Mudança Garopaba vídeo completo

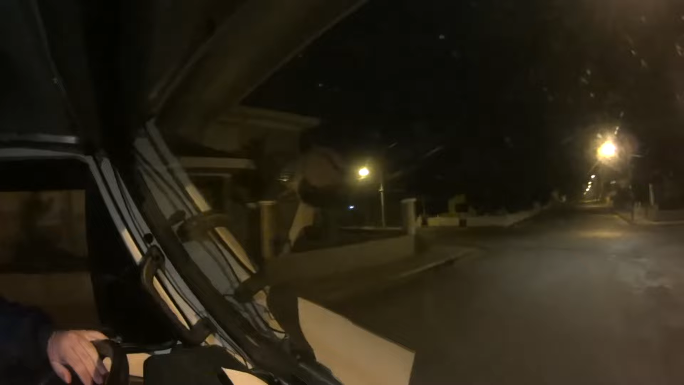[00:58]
Vamos lá então, vamos para Garopaba, Santa Catarina.
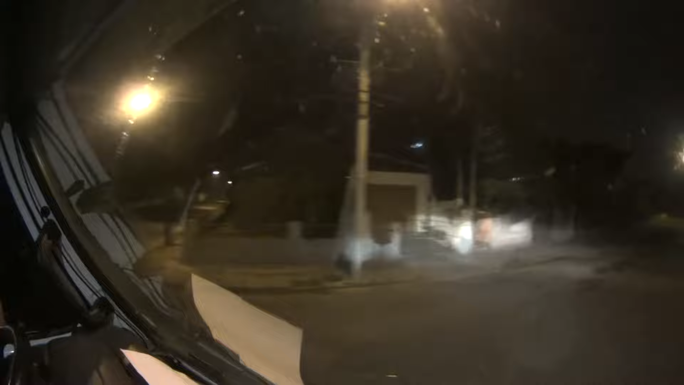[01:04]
Dá uma ajustada aqui na câmera. Cidade de Montenegro aí.
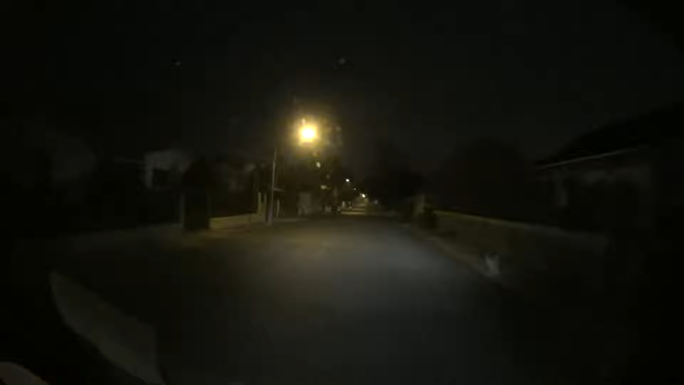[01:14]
Tinha curiosidade de ver o peso que ficou essa carga. Mas pelo que eu conheço do caminhão,
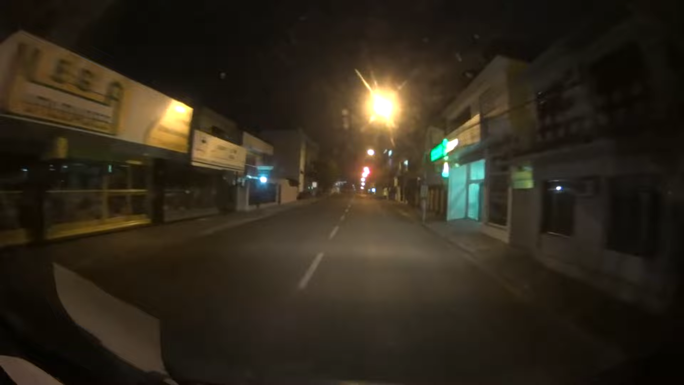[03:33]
Tem gente no vídeo que vai dizer: ah, Marcelo, passou 2 sinaleiras fechadas já. São 3 horas e 31 minutos da manhã. Não vou parar em sinaleira esse horário, né? Não aqui no Brasil, né? Outro país aí tem mais segurança. E vou deixar o carro andando. Verificando aqui, carteira, documentos, documentação da viagem,